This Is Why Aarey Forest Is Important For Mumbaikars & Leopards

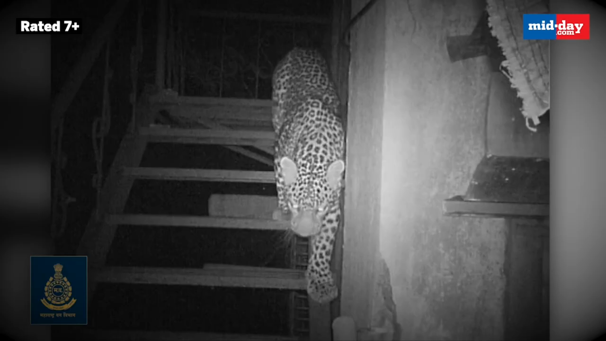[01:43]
लेकिन हमें पता नहीं चलता. बेसिकली तो वो हर रोज़ होता है, लेकिन हमें पता कभी कभी चलता है.
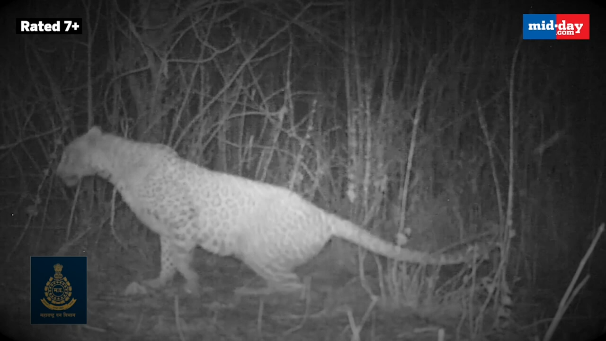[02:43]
Simultaneously, they also spray their urine over there to indicate that this is my territory, don't come around, for the other leopards.
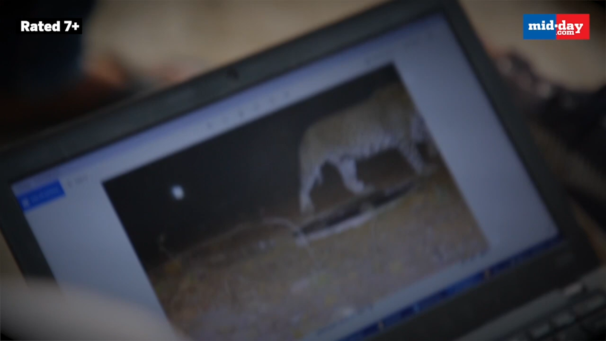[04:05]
उसमें से उसका लेफ्ट एंड राइट साइड का जो रोजेट पैटर्न होता है, तो हम लोग उसको मैप करते हैं,
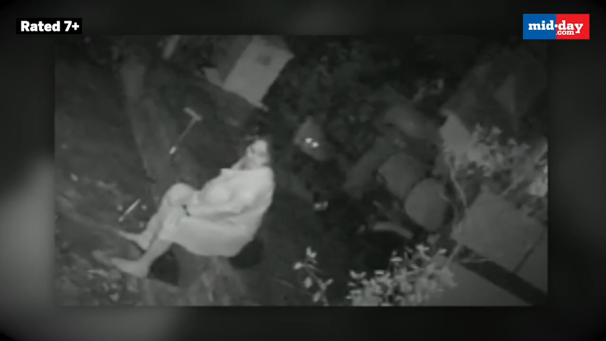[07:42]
सीसीटीवी फुटेज में आया था कि वो एक आंटी बैठी है और उनके ऊपर आके उसने अटैक किया, कन्फ्यूजन था कि वेदर इट इज़ द सस्पेक्टेड एनिमल या फिर इनोसेंट एनिमल,